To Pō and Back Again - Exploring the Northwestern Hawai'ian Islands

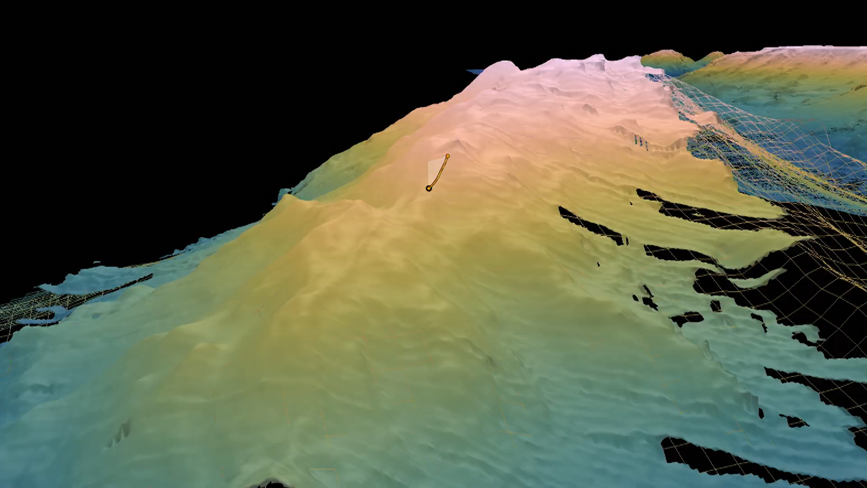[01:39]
The ship has a suite of high-resolution sonars and an ROV that can go down and characterize or ground truth the sonar data.